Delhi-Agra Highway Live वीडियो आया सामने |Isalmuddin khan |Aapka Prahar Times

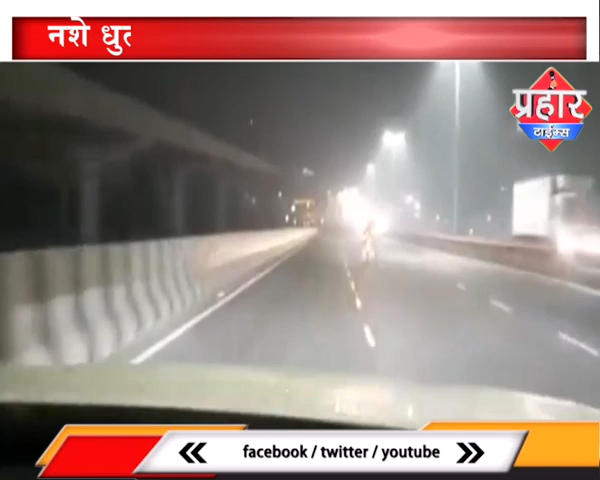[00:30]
आए दिन सडक हाथसे में लोगों की एक्सिडेंट होने की खबर सामने आती है आज हम आपको ऐसी वाइरल हुई वीडियो दिखा रहे हैं जो दिल्ली जाने वाली आगरा हाइवे पर एक बाइक